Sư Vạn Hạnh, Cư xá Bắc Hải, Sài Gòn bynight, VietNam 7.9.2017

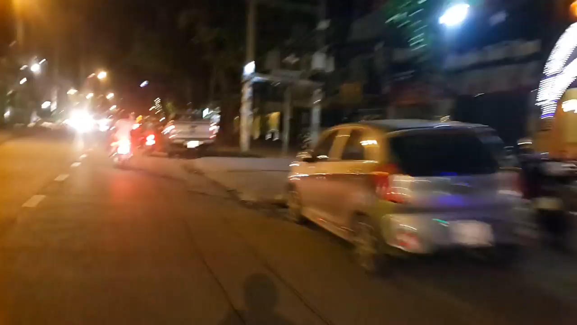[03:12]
Vô cư xã Bắc Hải là nổi tiếng cà phê với quán nhậu Tới đêm khuya luôn Hướng về cư xã Bắc Hải Trong khu vực cư xã Bắc Hải Người ta hay đặt tên đường Bằng những địa danh Các tỉnh thành ở Việt Nam Ví dụ như đây là đường Đồng Nai Tỉnh Đồng Nai
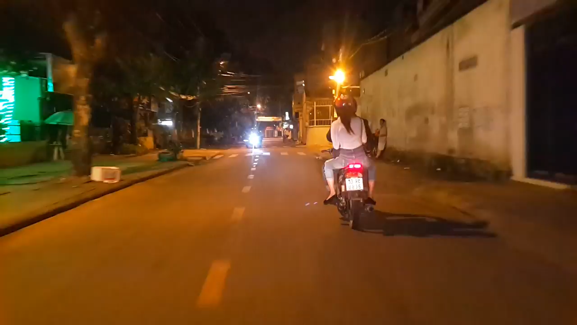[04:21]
Đang đi Đây là Thất Sơn Vùng là Châu Đốc An Giang Bảy núi Đang đi vùng lỗi của cư xã Bắc Hải Đường Trường Sơn
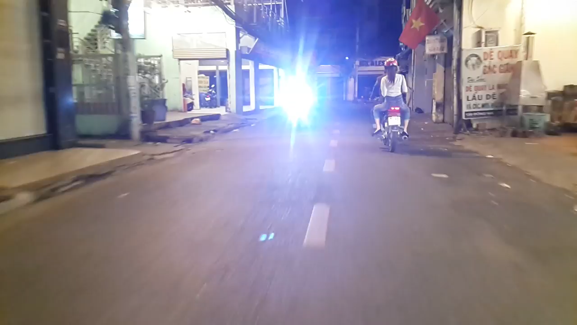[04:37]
Trái bên đây là đường Bắc Hải Đường Trường Sơn Đường Trường Sơn
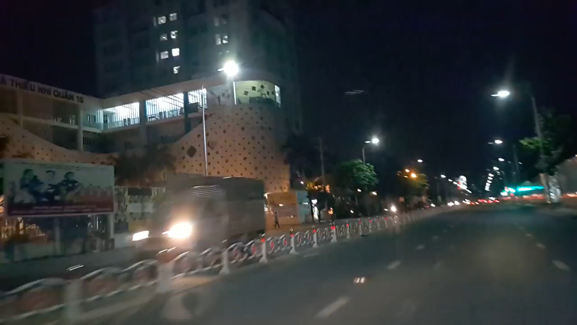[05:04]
Đường Trường Sơn Mưa là đường quỷ dân khỏi đó
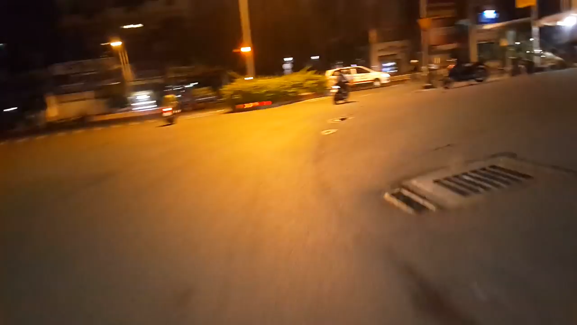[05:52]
Đường Mãi Lý Thương Kiệt Ngày xưa là đường Nguyễn Nhân Thoại Đường Mãi Lý Thương Kiệt Nguyễn Nhân Thoại
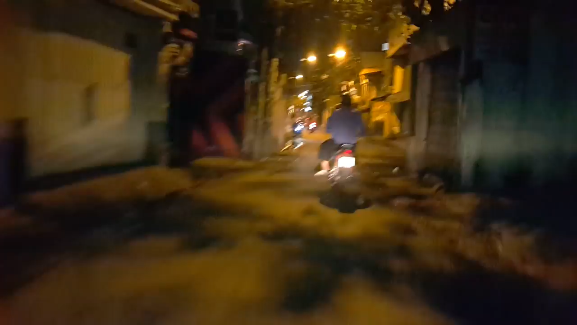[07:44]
qua đây là thuộc quận Tân Bình phường Tám hẻm hốc của Sài Gòn đêm khuya
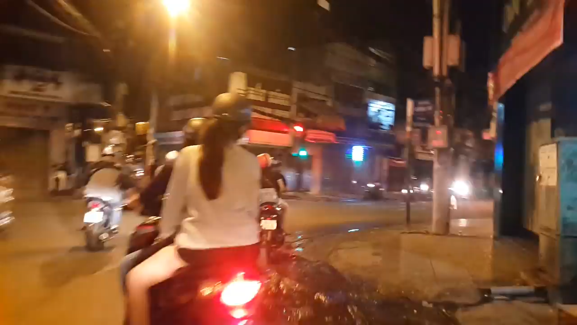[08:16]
cắt ngang đây là đường Lạc Lâu Quân phần đường qua đây là quẹo đi ra ná Tư Bấy Văn đi ra ná Tư Bấy Văn website sông báo ná
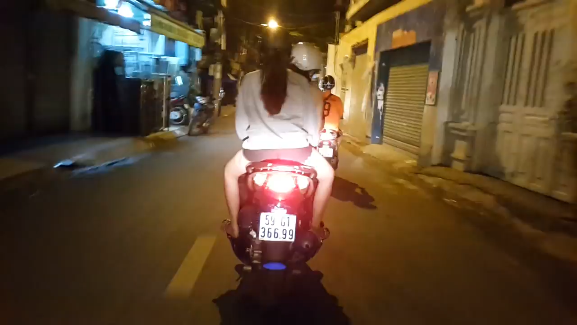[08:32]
Tư
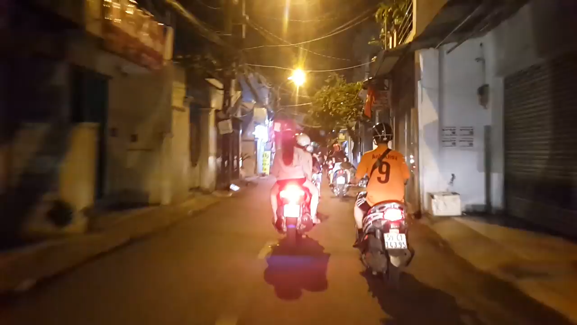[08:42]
Bấy Văn mấy cặp cặp đi chơi về khuya rơi qua đây là đường Hồng Lạc
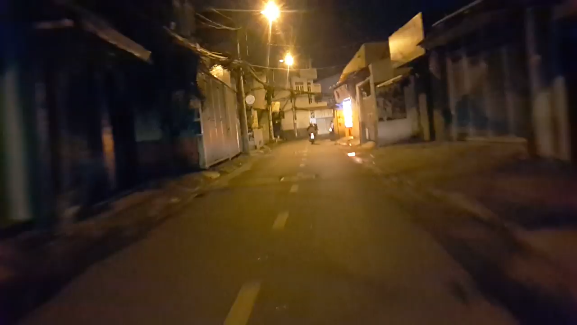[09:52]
đây là đường Hồng Lạc đang từ từ tiến về khu Bầu Cát Tân Bình đây là phường 10
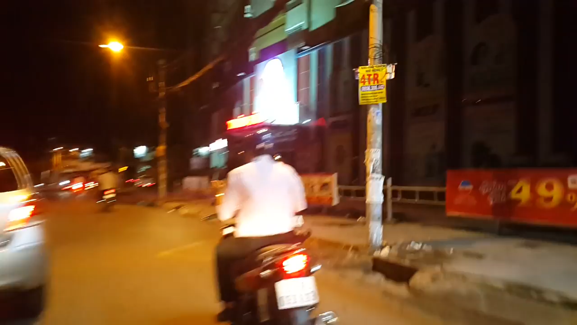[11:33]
bên phải là siêu thị điện máy Thiên Hòa
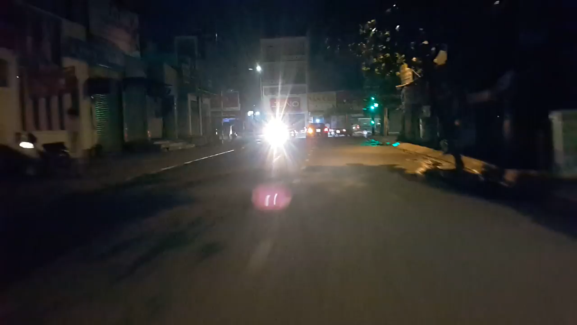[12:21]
sau khi thấy cuộc sống Sài Gòn về đi vềp Đ Chái về phải này là đường Lĩ Băng Bích không ừ ừ à